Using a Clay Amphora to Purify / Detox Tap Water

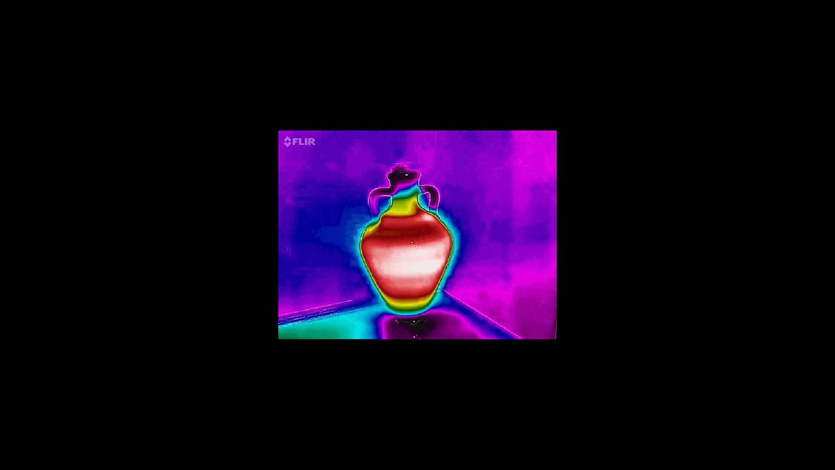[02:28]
hot water into a cold pot Shouldn't be allowed But you can see the cold blue outline of the body of the pot As the pot perspires Much like the human skin Removing heat and toxins to the outside of the
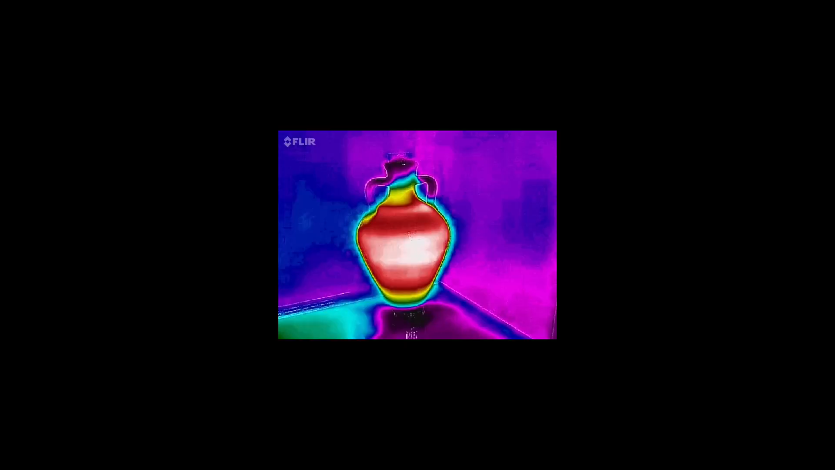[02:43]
body But actually what's happening is the impurities Are going to be drawn through the body of the pot Onto